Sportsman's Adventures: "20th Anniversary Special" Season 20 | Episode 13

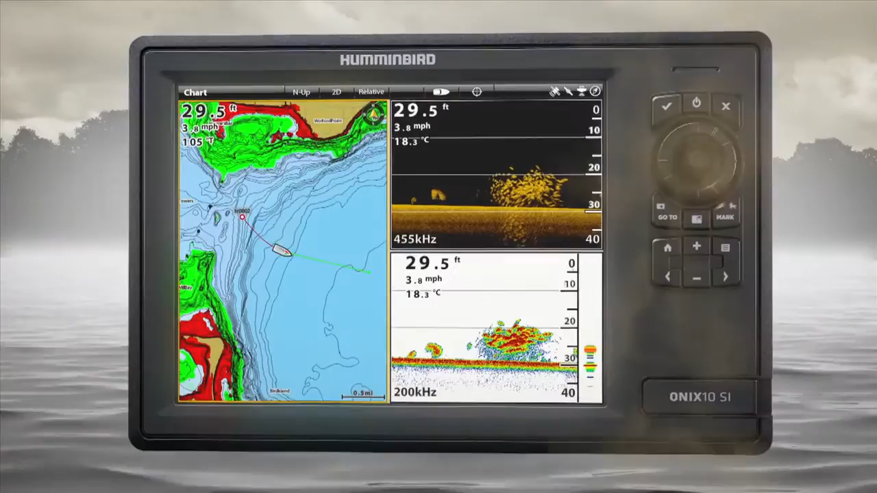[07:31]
On screen: depth 29.5 ft, water 18.3°C, speed 3.8 mph
New Onyx with Crosstouch. Now, everything you can do with a touchscreen, you can also do with a touchpad.
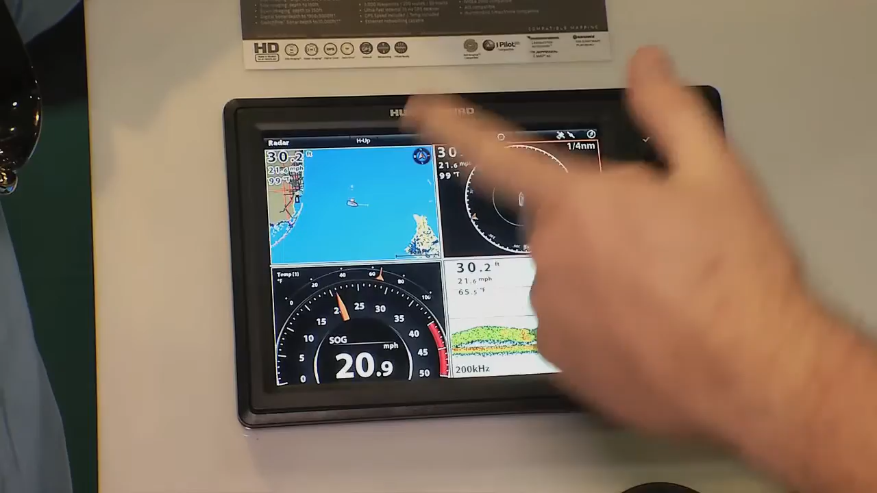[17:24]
On screen: depth 30.2 ft
One of the coolest things about this one is it's not only a touchscreen unit, but it's also multi-touch.
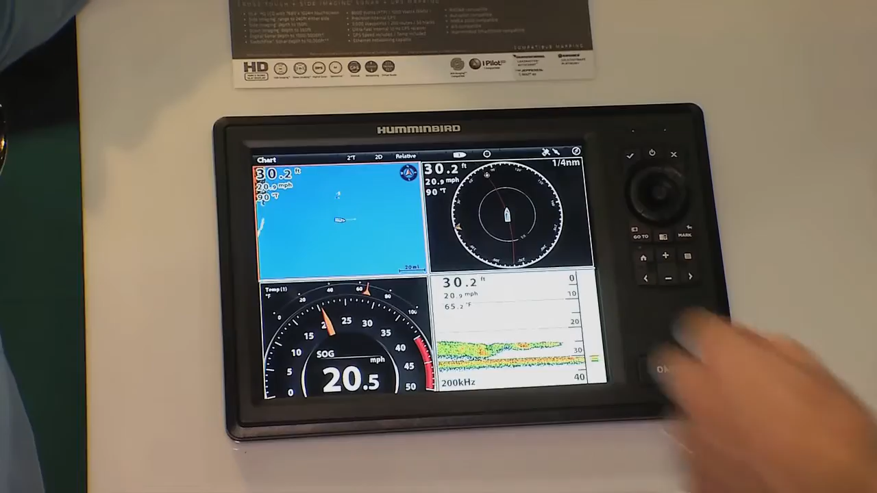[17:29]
On screen: depth 30.2 ft
I can pinch, pan, and zoom and run those screens just like I want.
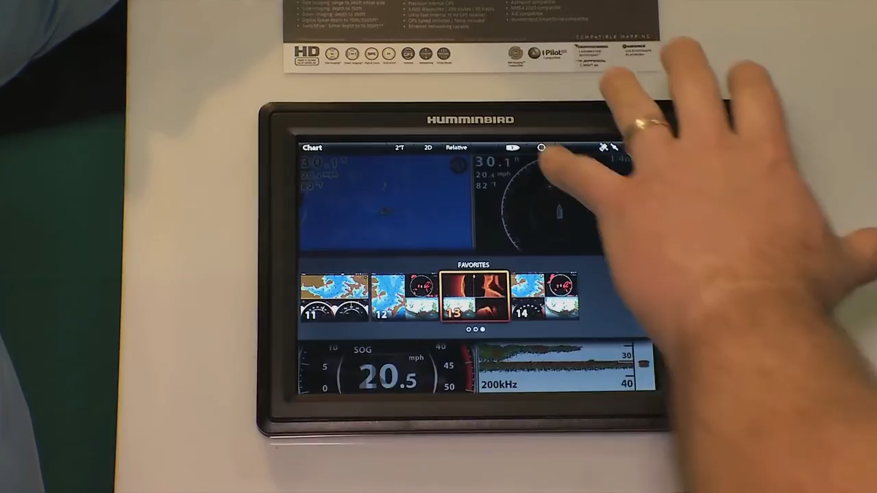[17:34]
But if you're out fishing sailfish or grouper and the waves are really rocking,
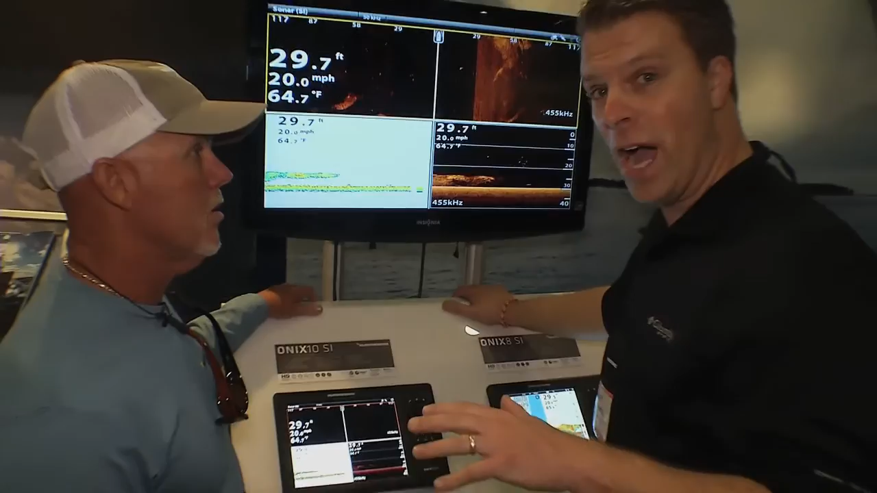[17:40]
On screen: depth 29.7 ft, water 64.7°F, speed 20.0 mph
touchscreens may be hard to find your target. So what we've done is we've built in a cross-touch system.
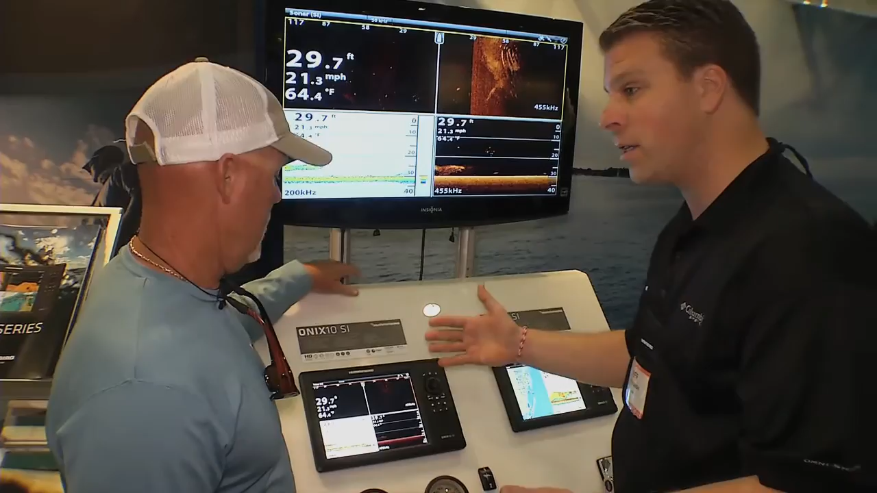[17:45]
On screen: depth 29.7 ft, water 64.4°F, speed 21.3 mph
Everything that you can do on your touchscreen, you can also do on the keypad.
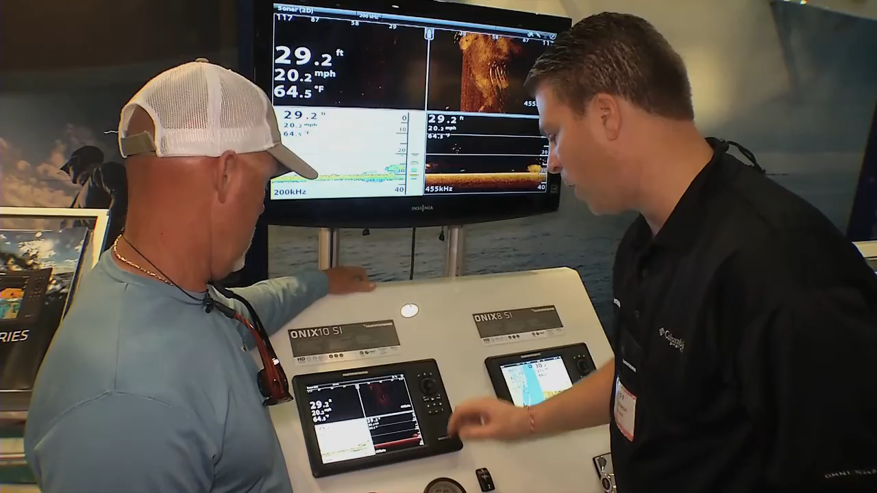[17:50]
On screen: depth 29.2 ft, water 64.5°F, speed 20.2 mph
So if I were to go back here on sonar, I can mark a waypoint right there using the joystick controller.
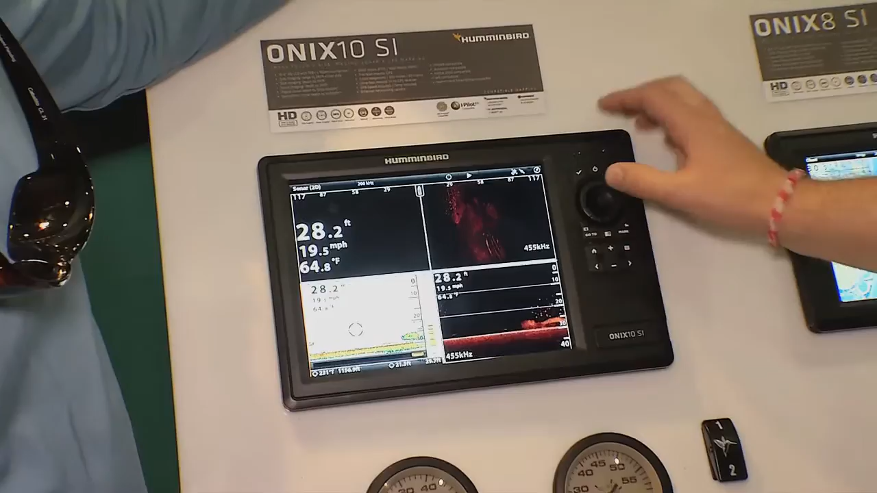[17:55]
On screen: depth 28.2 ft, water 64.8°F, speed 19.5 mph
So everything on the touchpad you can do on the screen, everything on the screen, the touchpad. Here's simple.
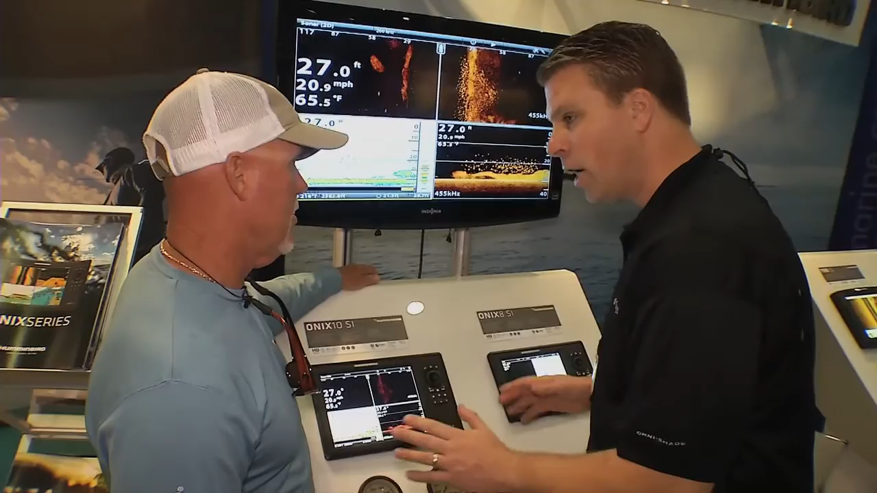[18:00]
On screen: depth 27.0 ft, water 65.5°F, speed 20.9 mph
You want to go to your home screen, you take two fingers and you drag it down just like that.